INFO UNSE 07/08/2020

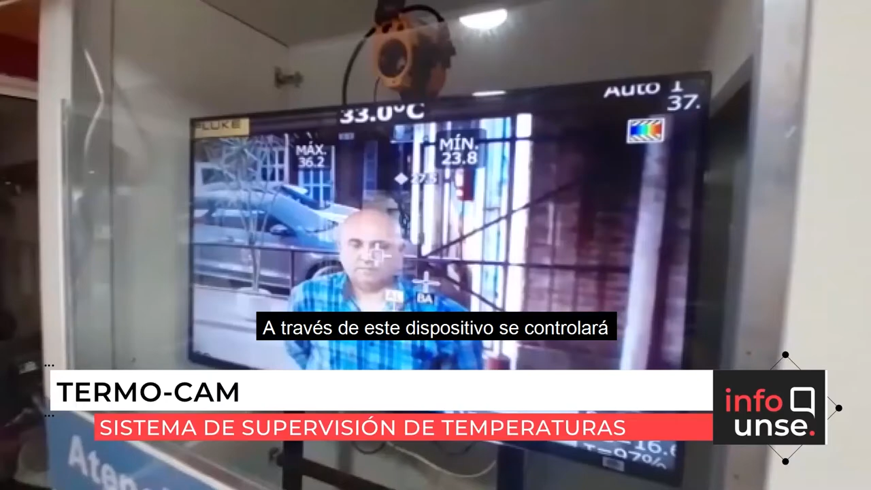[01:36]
On screen: spot 33.0°C
A través de este dispositivo se controlará la temperatura corporal en el ingreso a la universidad.